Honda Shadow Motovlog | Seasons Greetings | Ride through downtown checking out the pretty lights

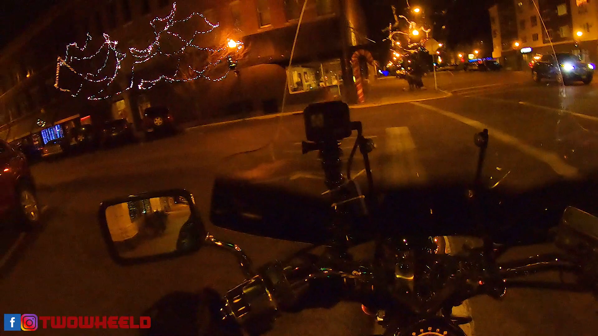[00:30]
I'm thinking it's a little cold for this baby
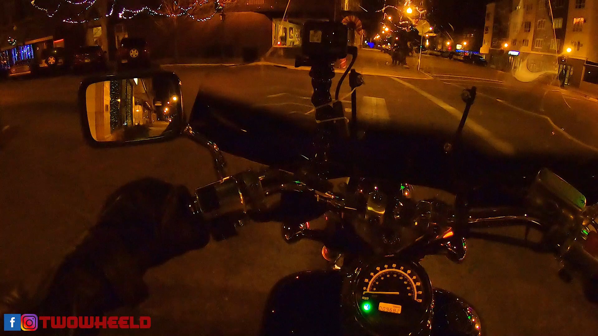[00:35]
when I go to put it in gear
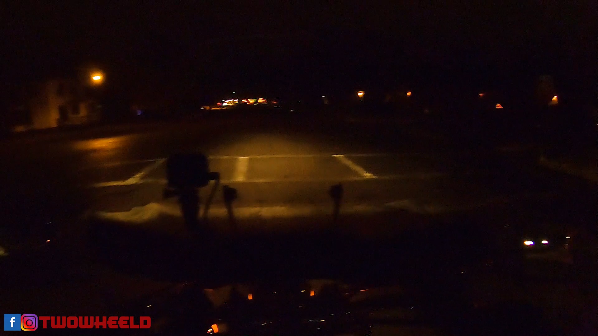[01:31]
I know it's a bit dark right now but I am gonna go check out this downtown area
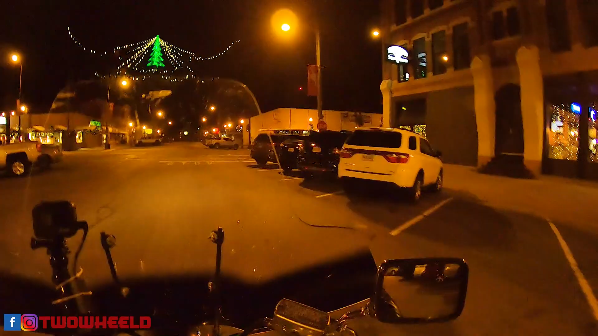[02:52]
but yeah I pulled up to this corner last night and took a picture